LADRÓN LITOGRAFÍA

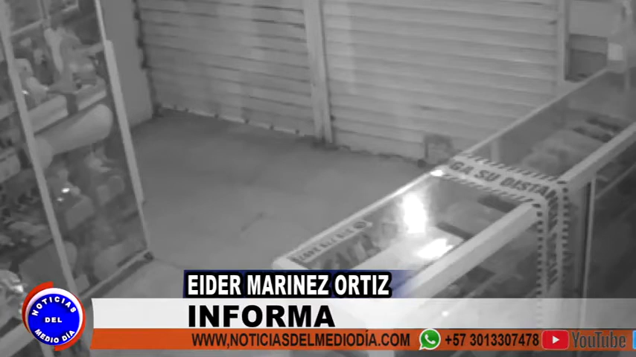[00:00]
En video quedó captado el momento en que un ladrón ingresó a un negocio ubicado en la calle sexta a pocos pasos de la estación de bomberos de Buenaventura y se llevó
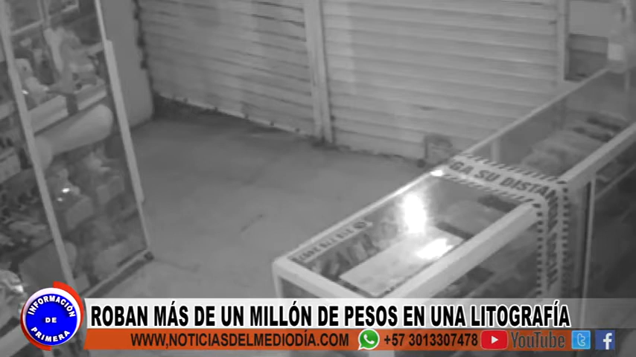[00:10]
cerca de un millón de pesos en efectivos junto a algunos elementos comestibles los cuales había al interior del local el hecho ha causado preocupación no solo al propietario sino también a los comerciantes de la zona pues aseguran que no es la primera vez que se registran esta clase de robos Y